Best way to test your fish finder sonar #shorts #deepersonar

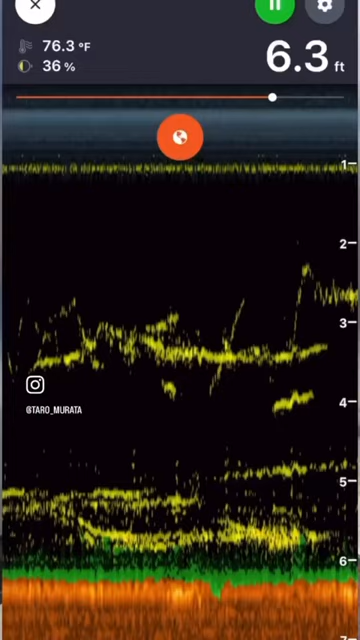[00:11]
On screen: depth 6.3 ft, water 76.3°F
all right there's my mossy ned rig right there right below
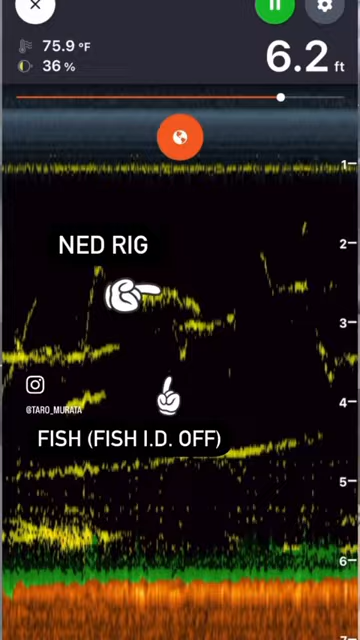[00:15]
On screen: depth 6.2 ft, water 75.9°F
the transducer and uh
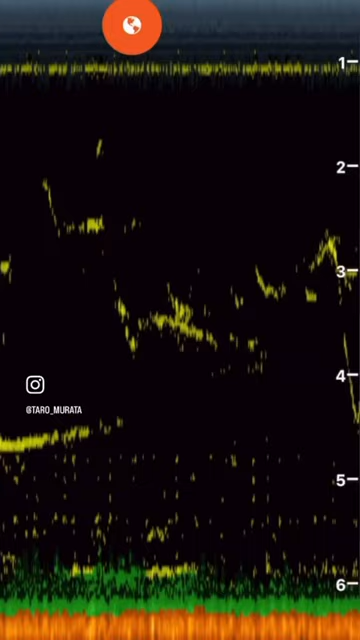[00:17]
but a great little place to test what it's going to look like and to get used to what you're looking at